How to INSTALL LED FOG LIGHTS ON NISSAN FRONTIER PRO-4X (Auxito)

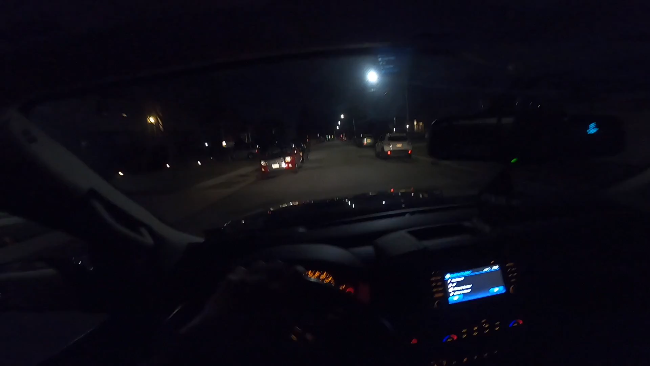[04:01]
right so already on the road i can tell the difference this is without anything and this is with you can see huge difference all right so this is pretty much the only
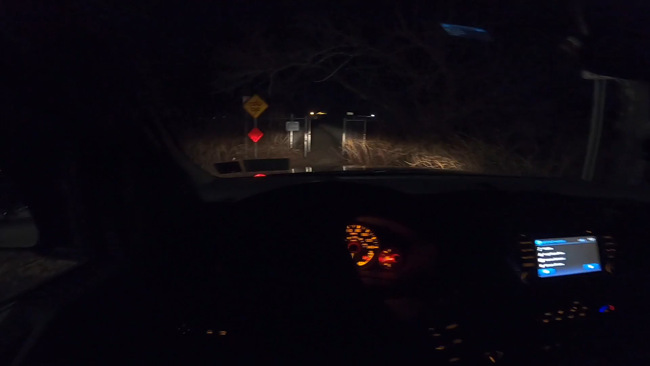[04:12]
place i can think of that's really dark we're going to look right now this is with my headlights on without the led fog light and now i'm going to turn on the fog lights and you can see a huge difference look at that